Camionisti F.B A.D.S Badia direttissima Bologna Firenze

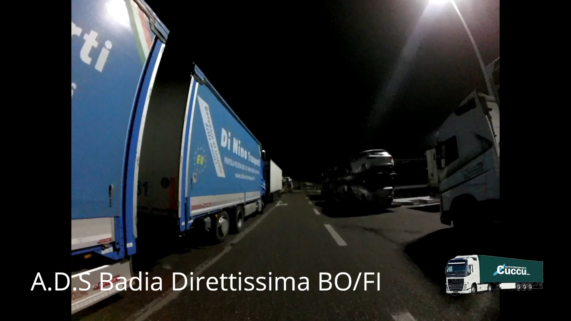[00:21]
13 marzo, area di servizio Badia, sono circa le 21 e 15. Guardate qua, stasera